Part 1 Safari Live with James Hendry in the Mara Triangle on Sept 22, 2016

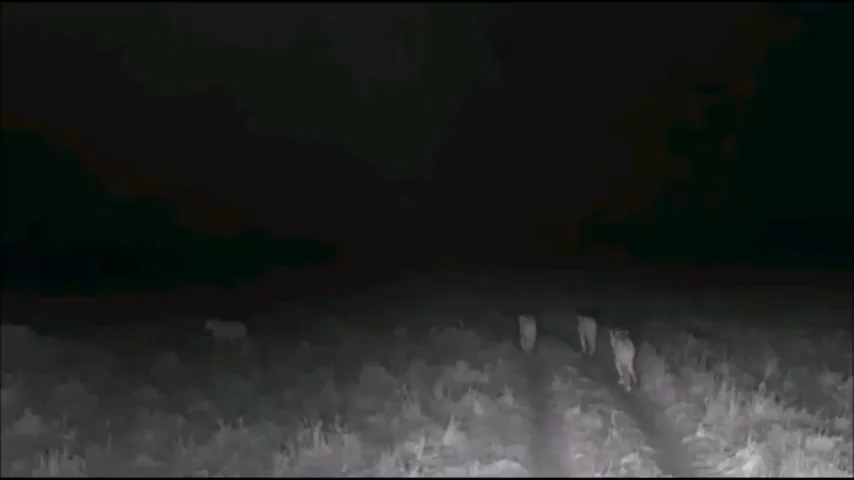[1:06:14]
right everybody we're on the hunt there they are in infrared walking down the road towards where that one
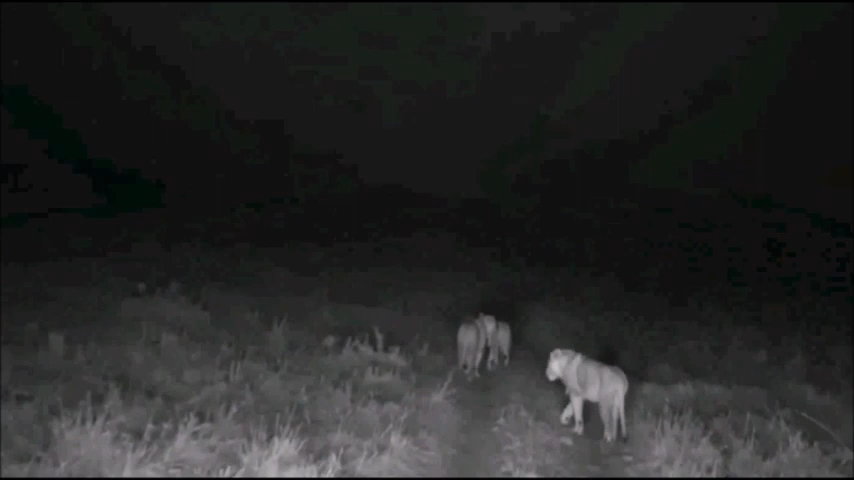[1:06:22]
lioness went I'm not sure where she is now and we'll just give you sight quickly while they're static like this of the infrared or at least the thermal imaging camera
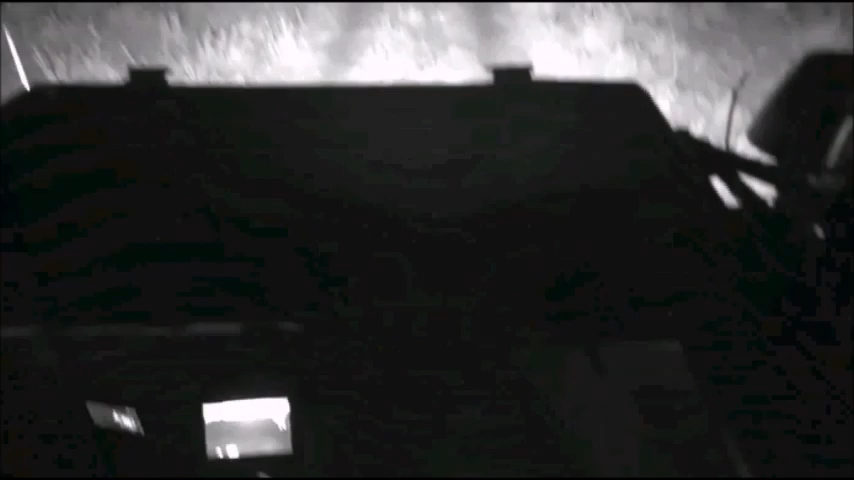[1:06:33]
now that is the thermal imaging for you well that's me obviously over there and there's the thermal imaging camera isn't that beautiful
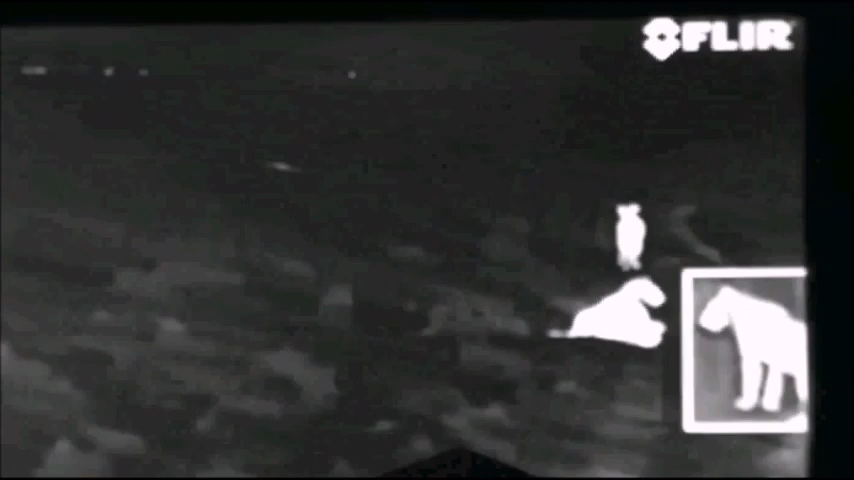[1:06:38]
as the lions go to sleep so there's one heading off towards the left
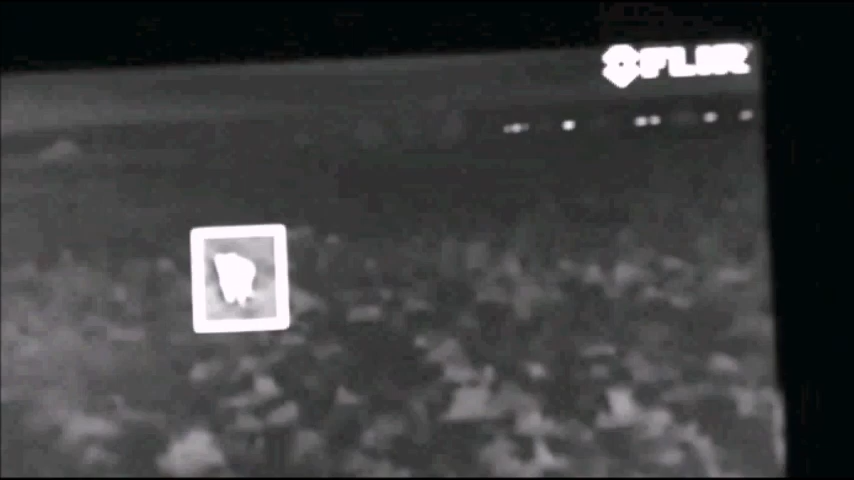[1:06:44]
and in the background there that is not the lights of a town twinkling that
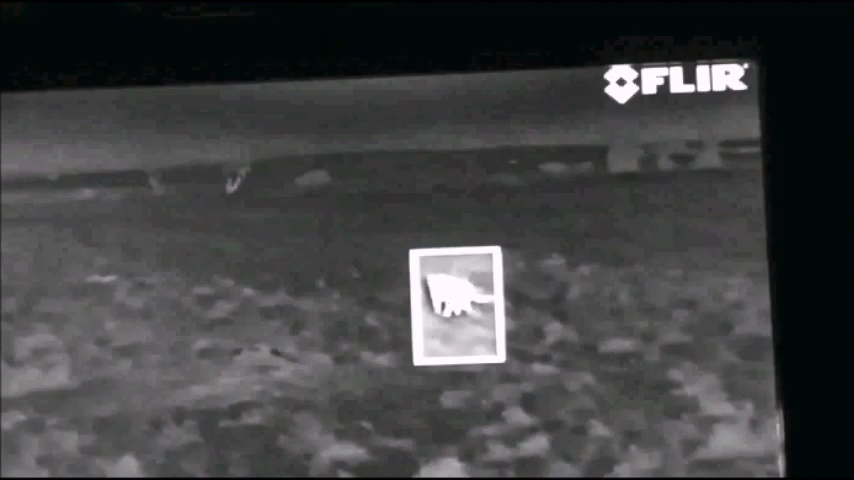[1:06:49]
is in fact a herd of herbivores and we're pretty sure that that is the direction in which these cats are heading
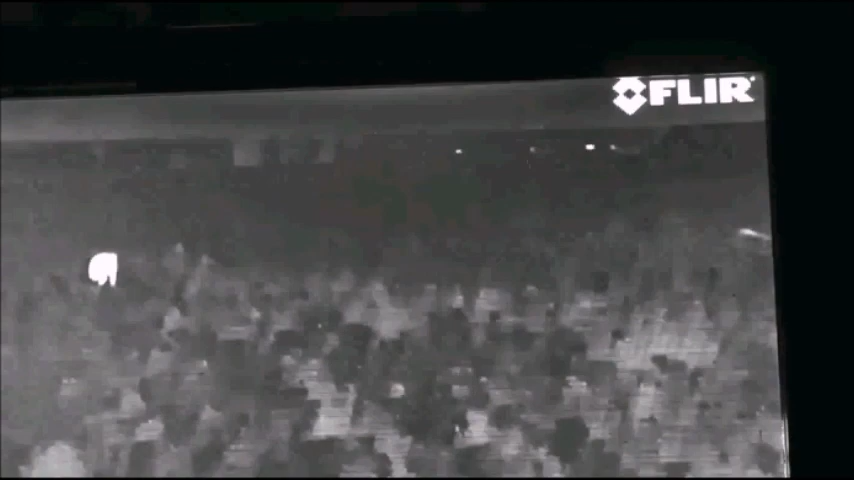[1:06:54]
don't know where the 6th one is yet we had 5 recently
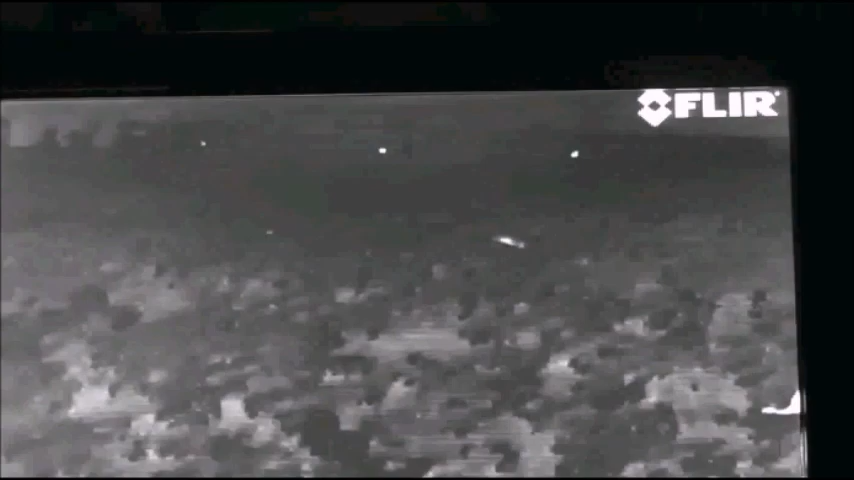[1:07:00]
anyone know where the 5th one is
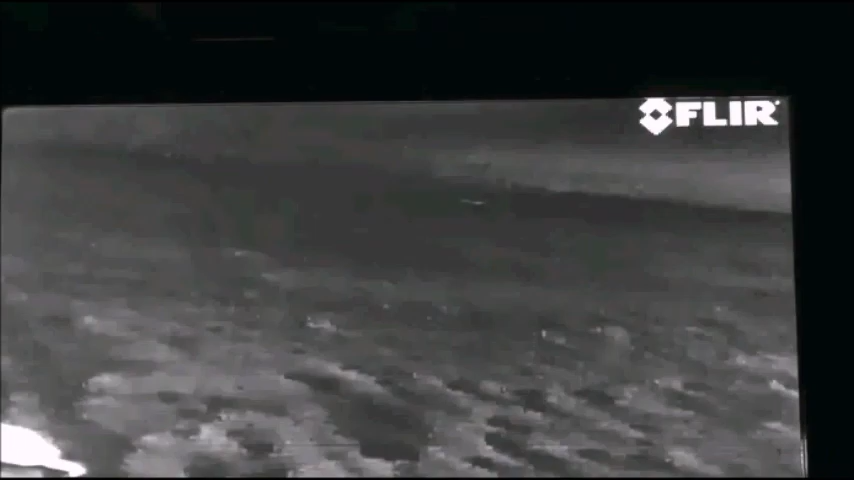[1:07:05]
there we're scanning you can see
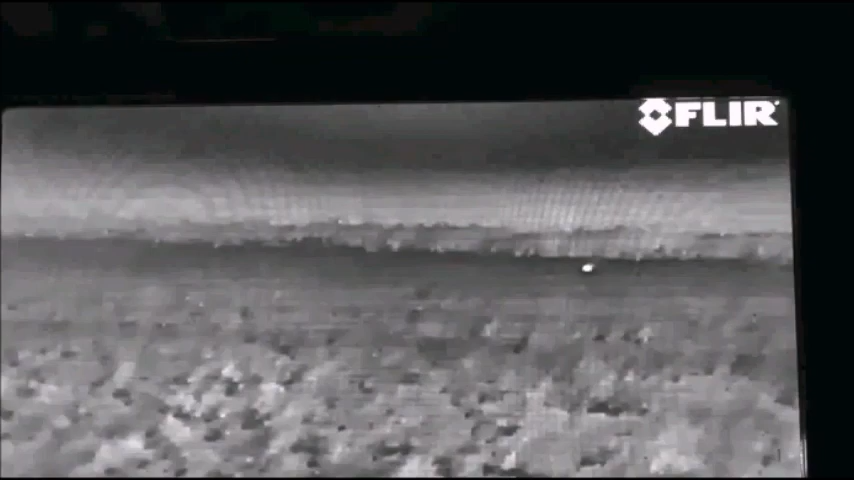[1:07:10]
the 5th lioness that could be a 5th lioness it could also be a topi a buffalo a warthog a human being indeed it could be a taper
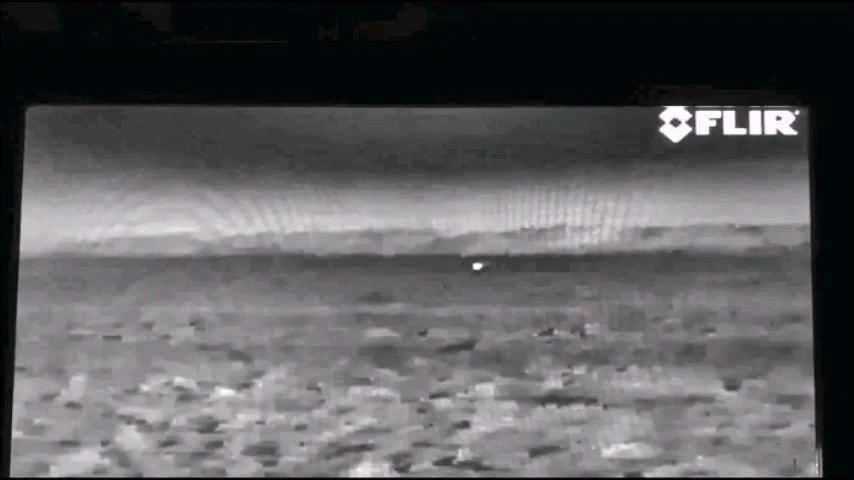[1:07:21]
it could be anything alright let's go back to the lions hello everyone
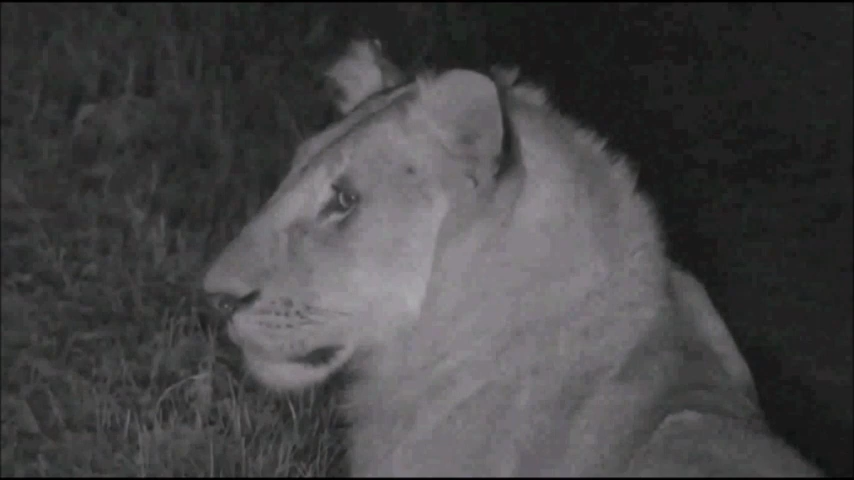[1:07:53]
seven cubs born to this pride this young male here just at the right age to have escaped the attentions of the adult males that said we haven't seen him with the adult males and it is quite possible that he is with the females here just trying to avoid the rest of the of those males now they don't look very full to me they ate yesterday evening and so I think they're going to hunt tonight they've certainly got up and moved they've done a bit of stalking of some Thompson's gazelles
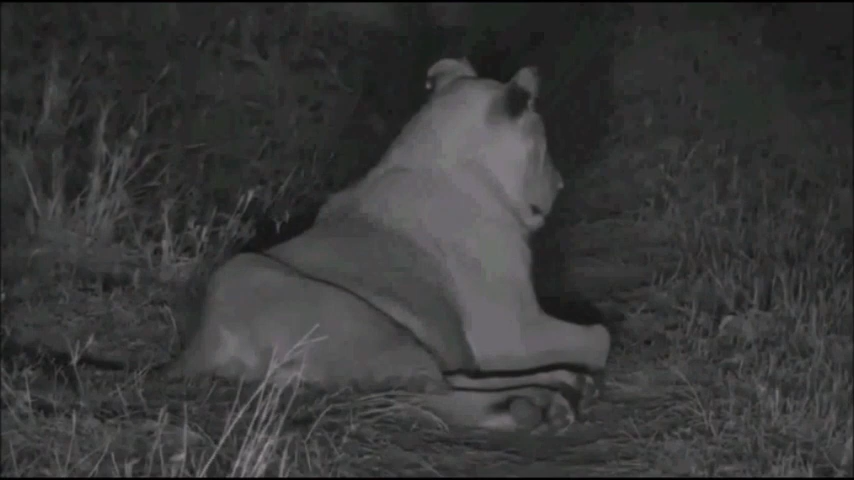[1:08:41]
if you're just wondering or if you're wondering how long this is going to go on for we're going to keep going until these lions either go to sleep or the rain starts to become truly unpleasant and Jandre drowns up top there like he nearly did yesterday or until they kill which is what we did last night if you missed it last night this is the Kichwatembo pride two young males four females there is another female away from the pride at the moment she is sort of acting as consort to the three big adult males in
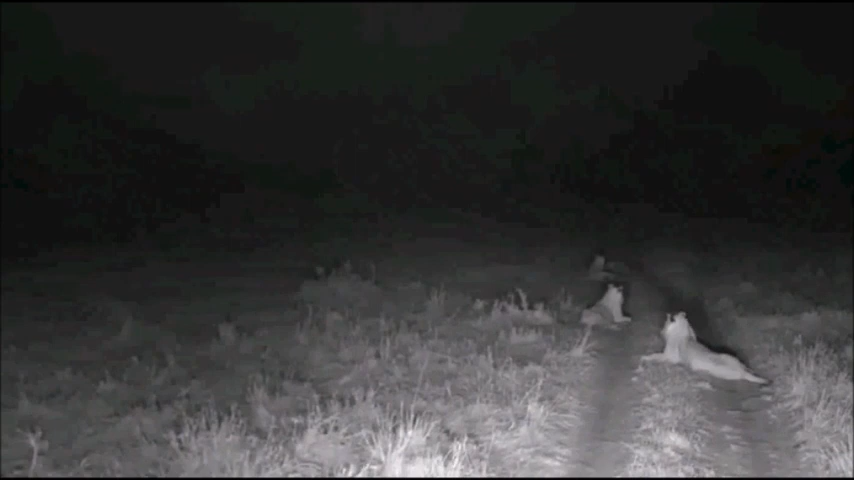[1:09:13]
this pride or not in this pride they've taken over as the dominant coalition and she much like Amber Eyes did down at Juma when the Birmingham's took over she is trying to appease them there's the other
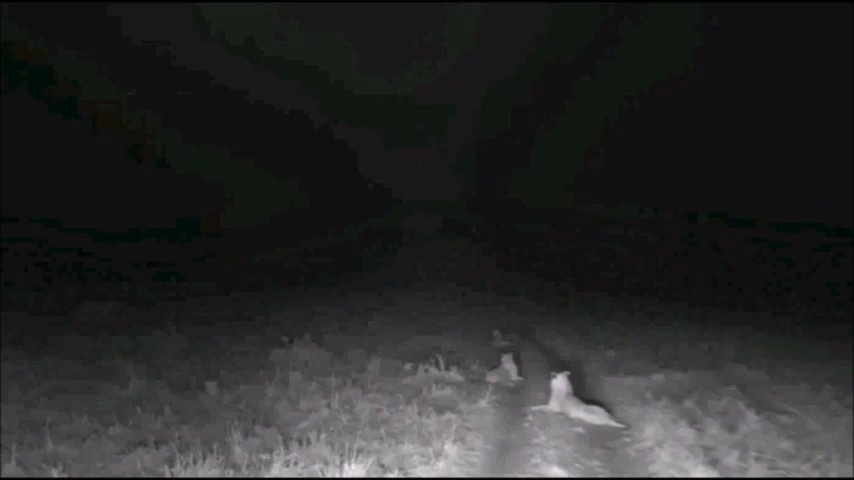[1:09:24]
lioness there way in the distance of Jandre's infrared beam and they're up here we go
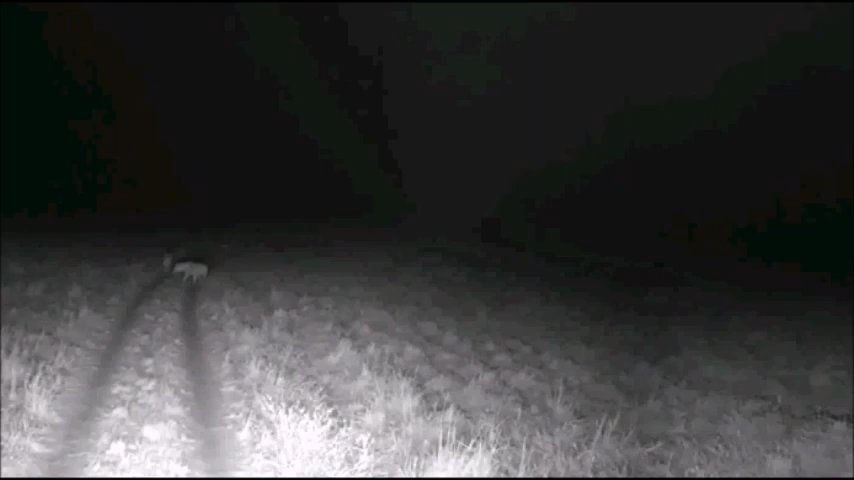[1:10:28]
what's off to the left there Graham is there another lion
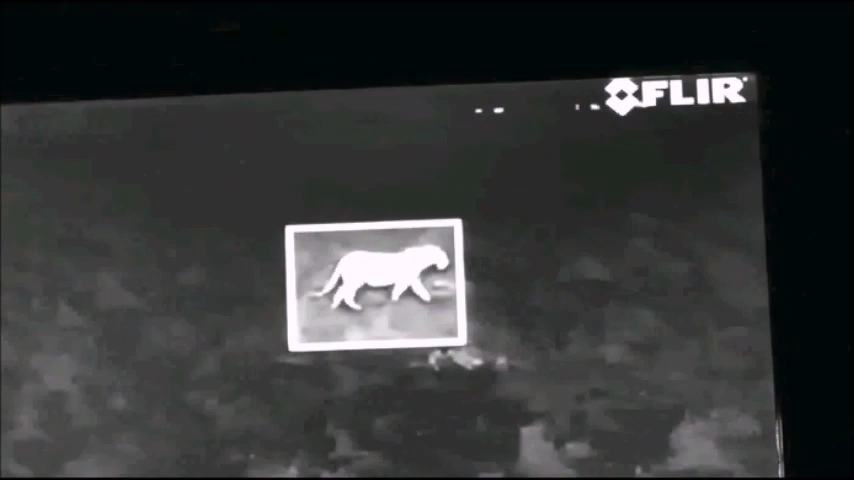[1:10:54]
yes well there we are there's the sixth one there right we have the whole pride now she's just calling look look look look the male's going how cool is that
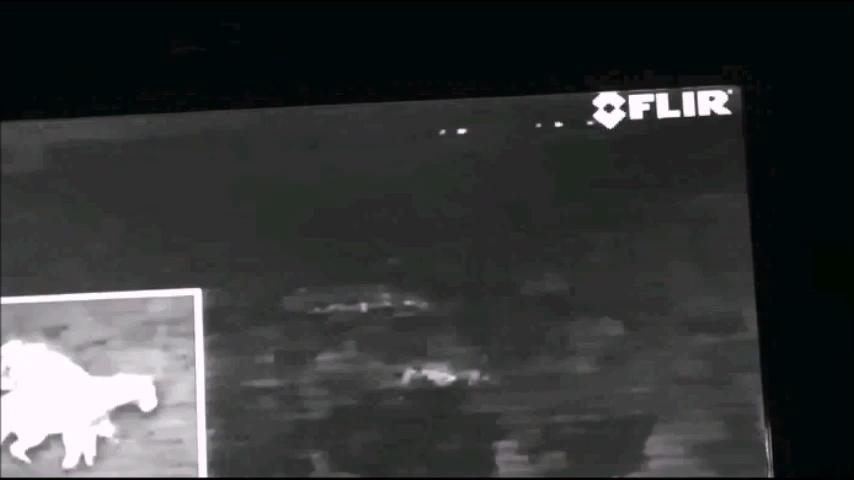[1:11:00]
that is so cool
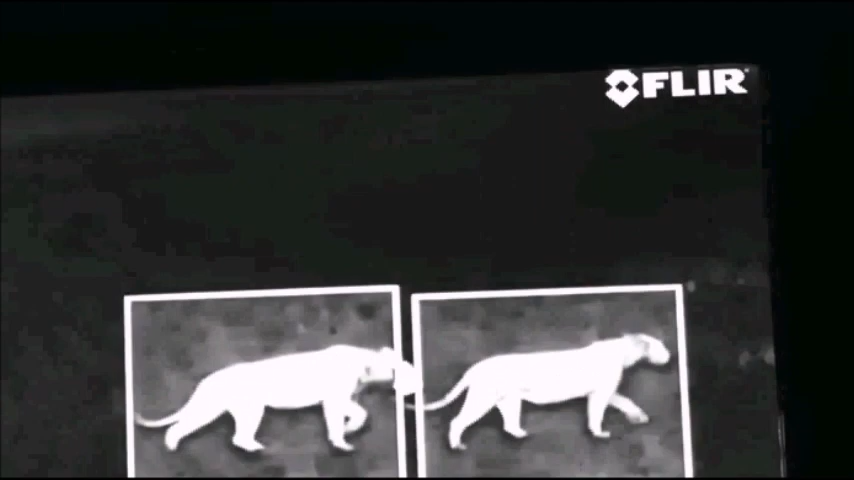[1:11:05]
so that's thermal imaging telling the
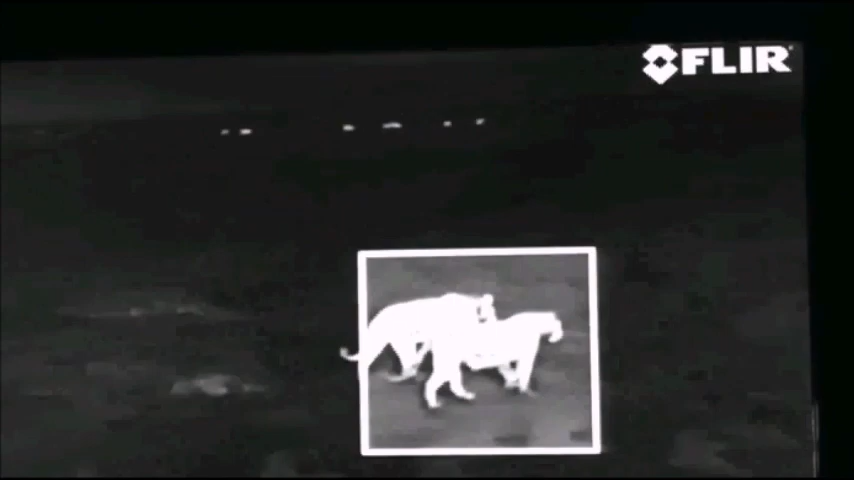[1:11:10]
difference between the temperature of the ground and interpreting that of course as lions which those are
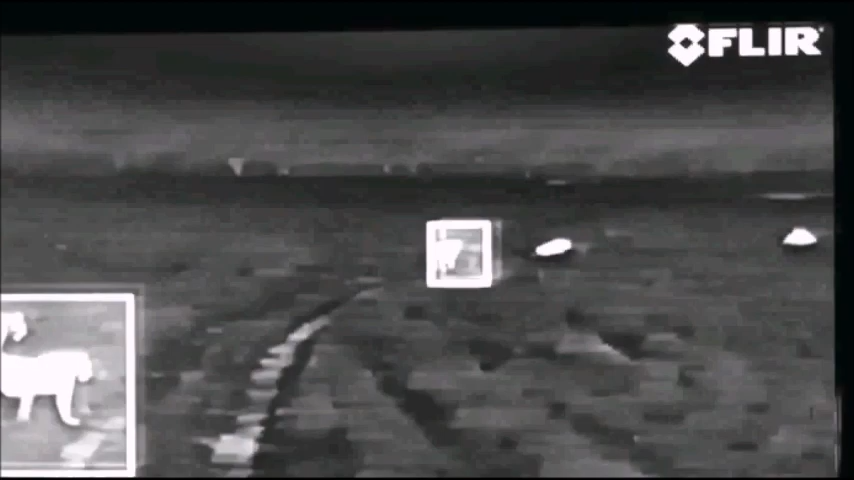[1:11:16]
great we've got all six together wonderful stuff let's go back to infrared